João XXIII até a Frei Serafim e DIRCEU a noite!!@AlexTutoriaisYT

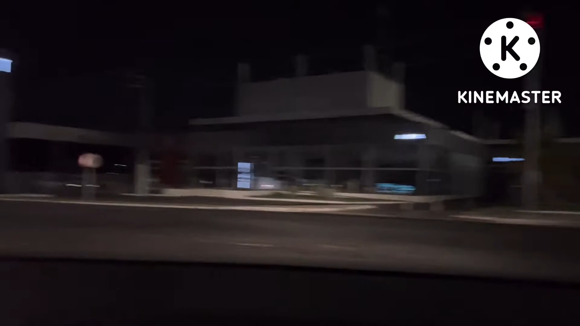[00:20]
Estamos fazendo a Avenida João 23 à noite. Hoje é um domingo, dia 9 de outubro.
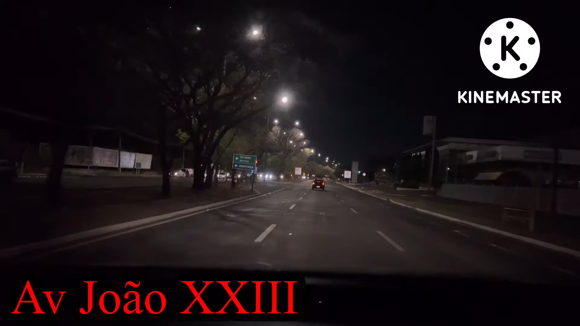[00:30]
E estamos sentido João 23, saindo aqui do lado da Havan. E vou até a Igreja São Benedito, que fica no centro da cidade, ali perto do Karnak. Vou retornar novamente pela João 23,
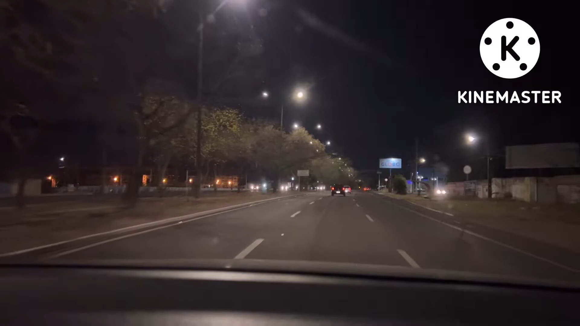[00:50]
vou passar pelo Circo Militar, vou passar pelo Cemitério São José e vamos até a Ladeira do Uruguai.
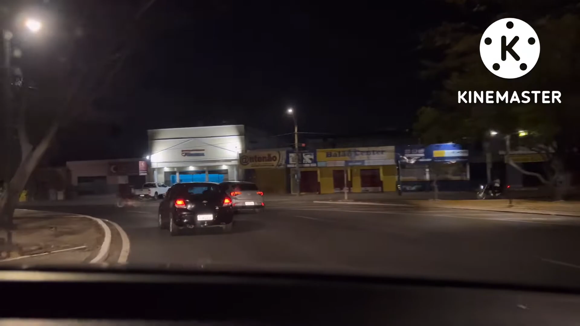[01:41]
Vamos lá para esse vídeo. E passando um pedaço, se inscreve, deixa aquele like aí que ajuda bastante. Estamos aqui chegando próximo a Homero Castelo Branco. Estou indo pela pista de cima. E estamos andando por Teresina. Cidade muito bonita. O clima hoje está agradável na nossa cidade. Deu um serenozinho. Tentou dar uma chuva ontem, hoje aqui também, então eu tô achando um tempo bem agradável aqui para Teresina.
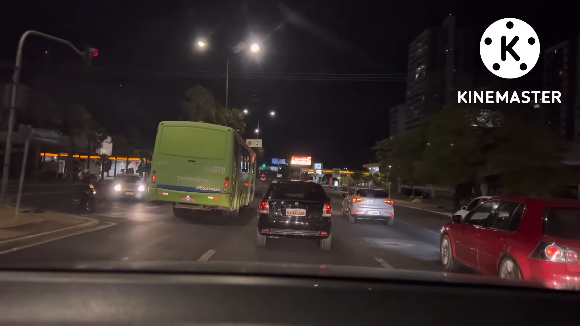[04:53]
Vou passar pela ponte aqui do Circo Militar, a ponte da João 23, que dá acesso à Avenida Frei Serafim. Vamos passar aqui pelo BEC, que é o quartel aqui que fica na Avenida Frei Serafim, E nosso destino hoje, final, vai ser a Igreja São Benedito, que eu vou passar da lateral dela, eu vou no Cefete e eu vou voltar fazendo a Frei Serafim, a João 23.